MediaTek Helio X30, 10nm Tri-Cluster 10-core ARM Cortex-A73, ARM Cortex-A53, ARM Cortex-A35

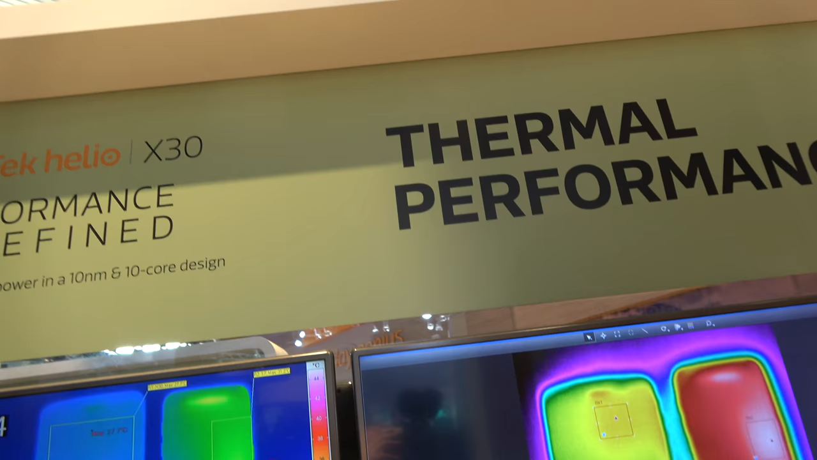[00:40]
so right here you're comparing with a Samsung s7 right
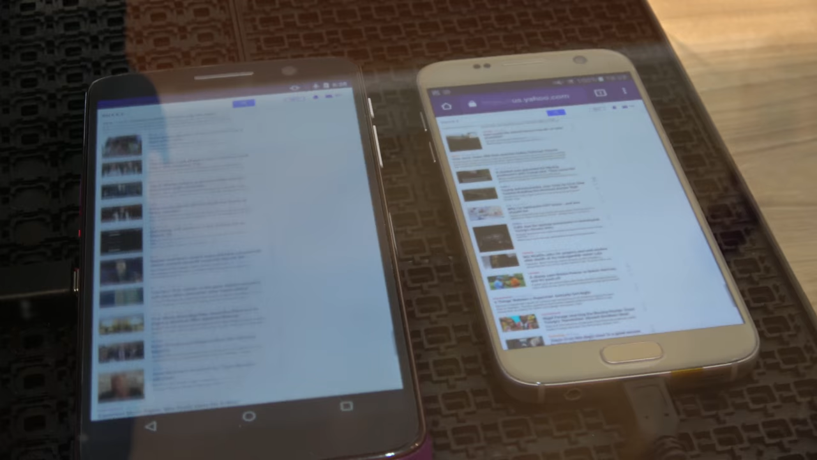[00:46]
here it's a it's a live demo and we're also running a browsing so we
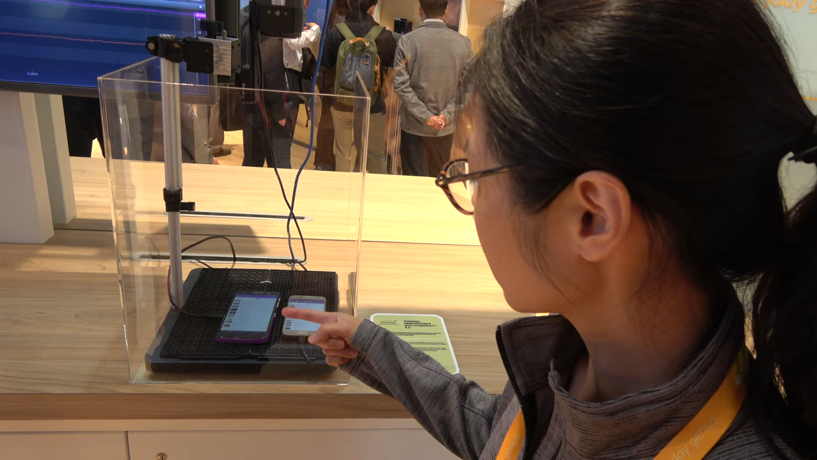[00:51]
can see that the thermal performance is exceptionally good on the x30
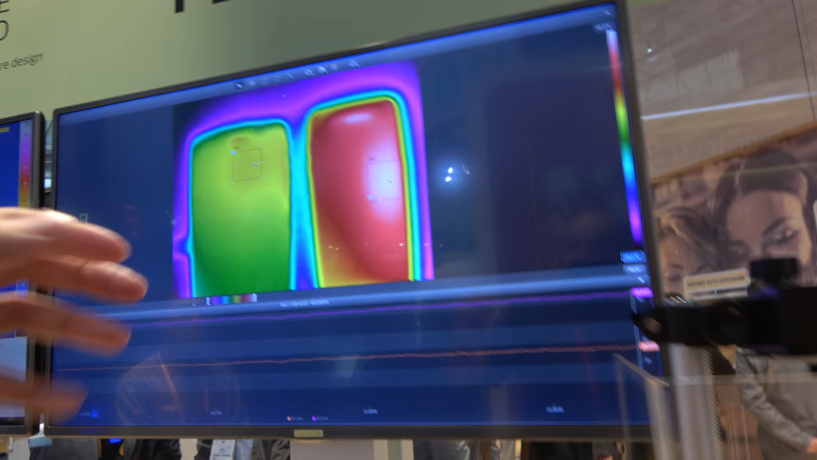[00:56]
it's just cold there's no heat this has been running on here since you
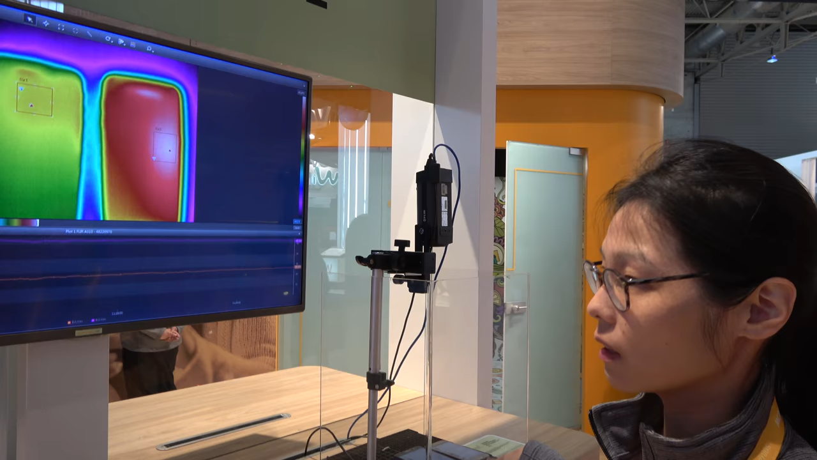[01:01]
know it's been for running five three or four hours already and you can see that our x30 performance
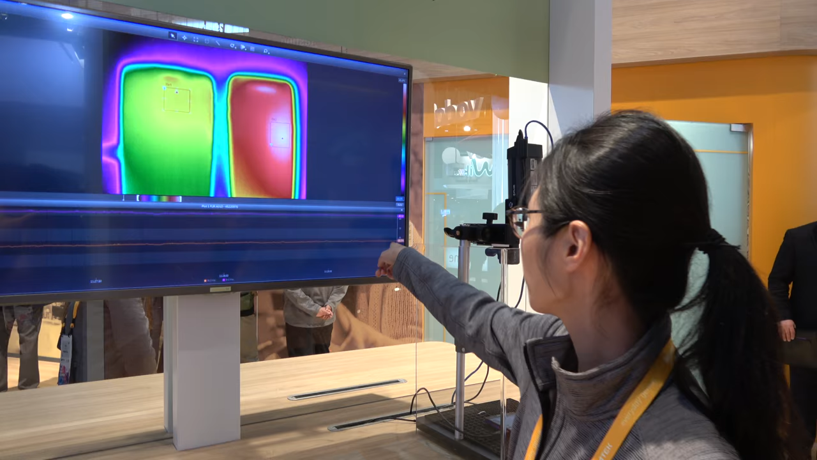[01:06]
is thermal performance is at 35 point you know 35 degrees versus our